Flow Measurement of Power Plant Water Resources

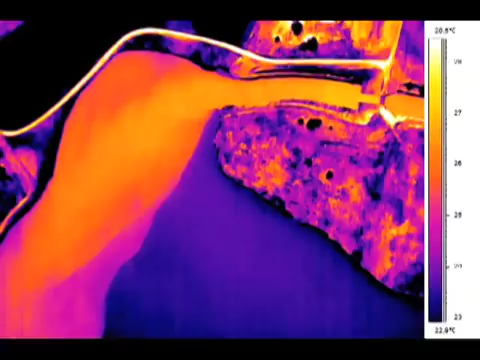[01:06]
Taking thermal images from the air,
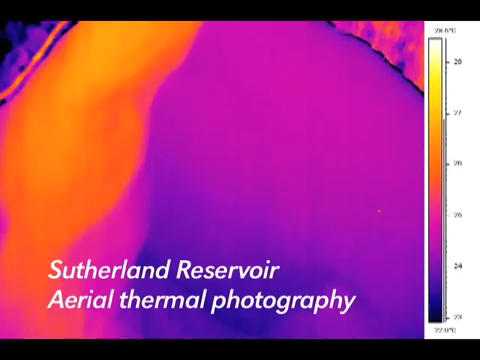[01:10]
researchers can see how much hot water power plants release, where it goes, and how long it takes to cool. If they can improve the efficiency of their power plants, of course that saves the consumer money.
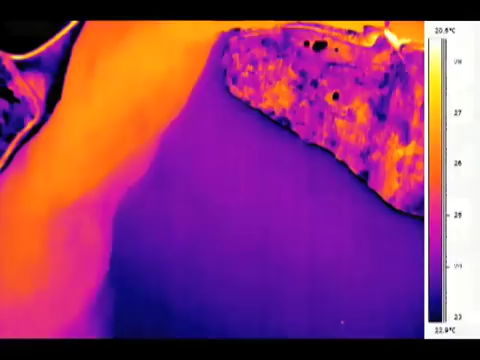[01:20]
In terms of environment, it's very important to keep the temperatures at the outfall low enough so that you don't damage the ecosystem.